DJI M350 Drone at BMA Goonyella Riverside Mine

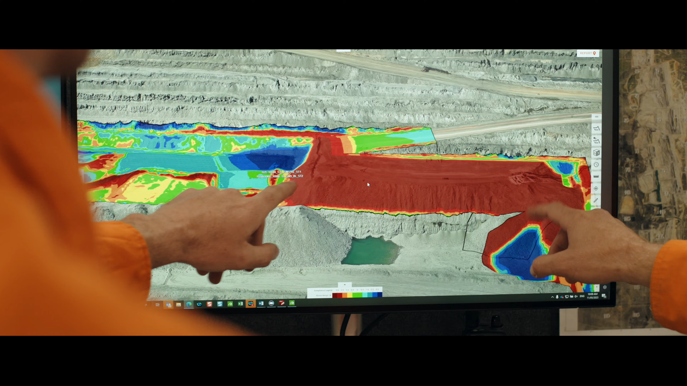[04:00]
The output data sets have been really easy to integrate into our 3D mine planning software